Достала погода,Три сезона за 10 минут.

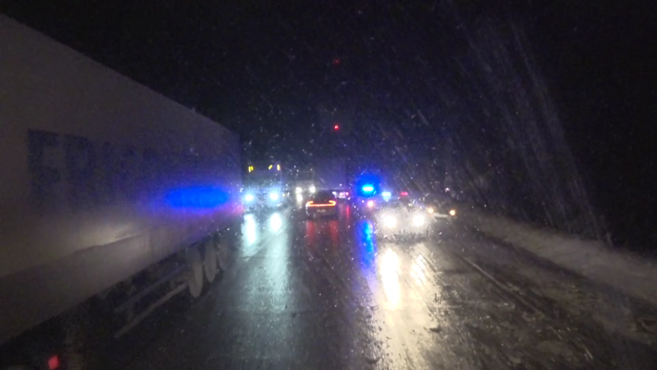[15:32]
Серьезная жесткая авария, прям вообще кошмар. Всех развернула, перевернула, выкинула. Вот этот на красной вольве меня обгонял. Я прям хорошо помню, что он вот так вот прям.